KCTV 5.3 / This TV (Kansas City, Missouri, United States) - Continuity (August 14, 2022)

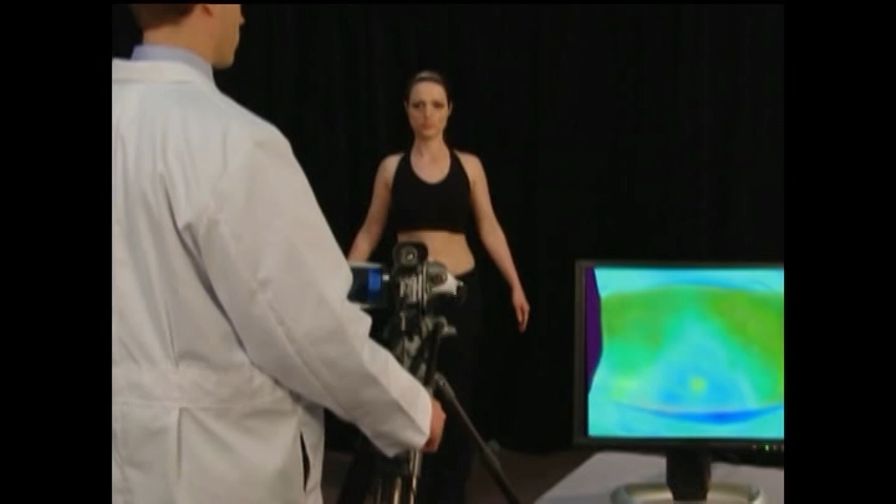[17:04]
The belt is taken off. Then watch this time-lapse sequence. 3 hours later, the fat is still gradually burning away while you just go about your day.